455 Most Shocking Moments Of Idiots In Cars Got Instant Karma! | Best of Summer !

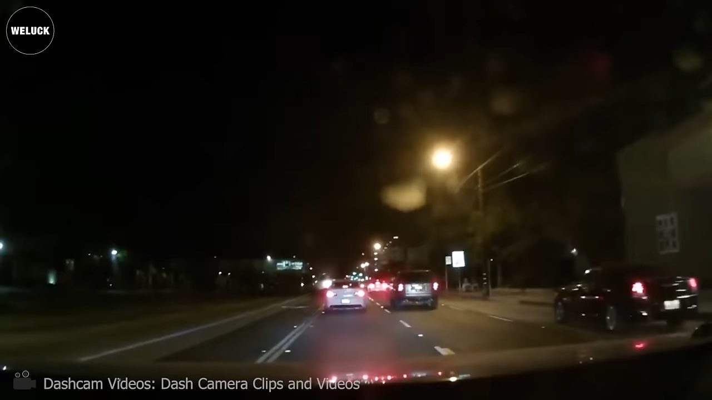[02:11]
This is a situation a suspect was fleeing the prior scene and smashed into a car head-on and fled. Holy sh**.
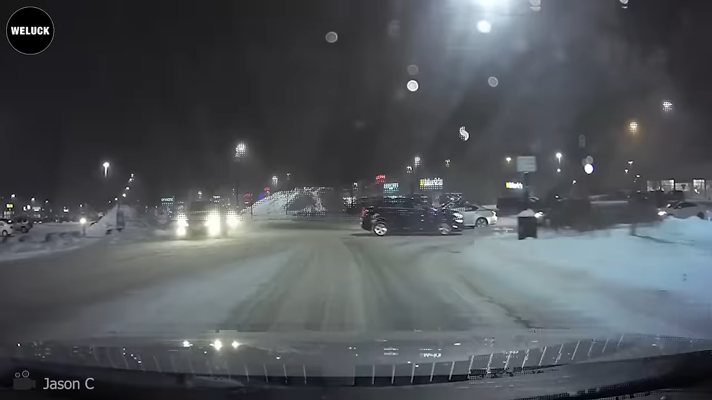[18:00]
The person in the Lexus should have to wait. Driver with the camera had the right of way.
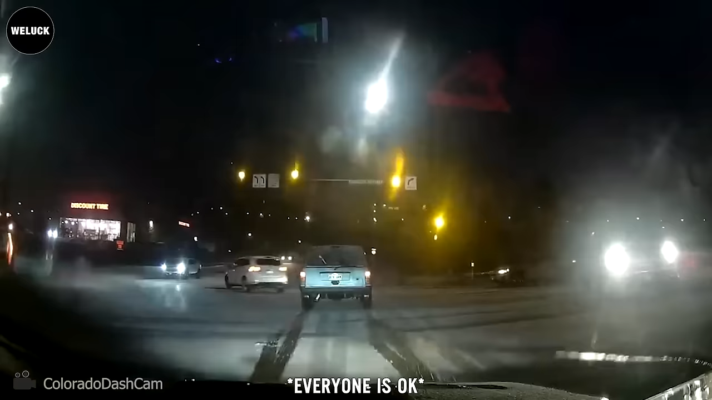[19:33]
An icy road led to a car losing control and colliding. At least everyone was okay.
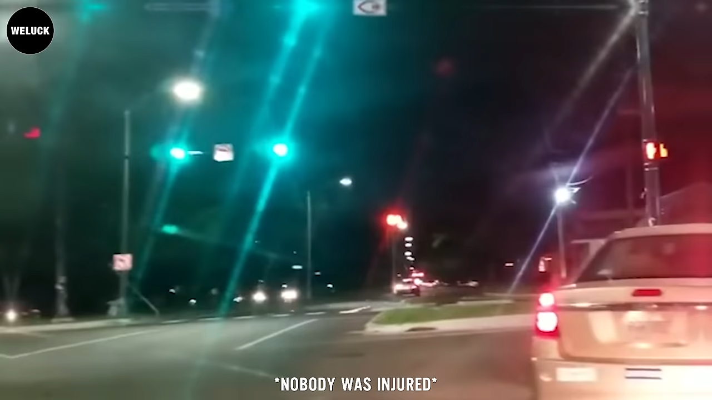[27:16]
When a car ran on neutral ground and appeared to run into a traffic pool on Elysian Fields Avenue, I pray he was okay.
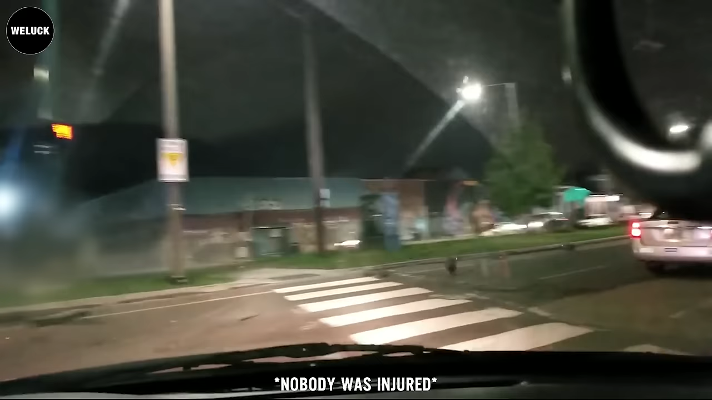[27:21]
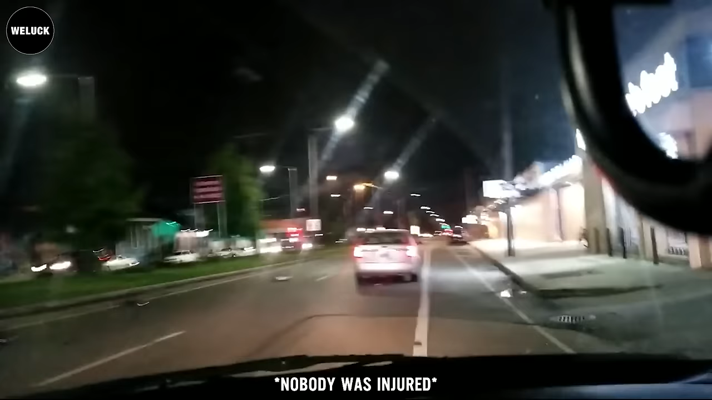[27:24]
Wow! At least everyone was okay, but it makes you wonder what they were thinking even making the turn.
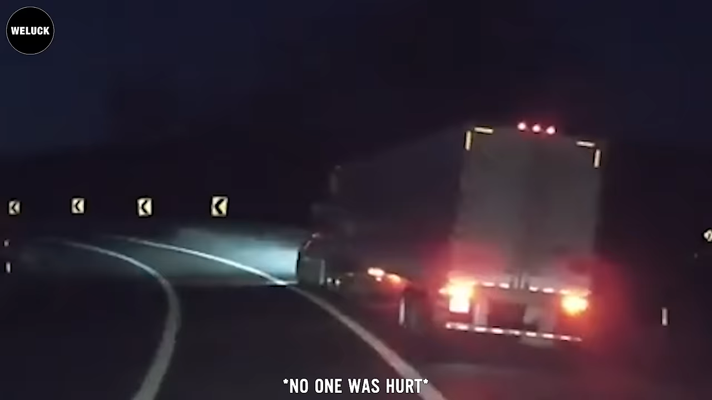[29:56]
Oh my god. At least he's okay without injuries.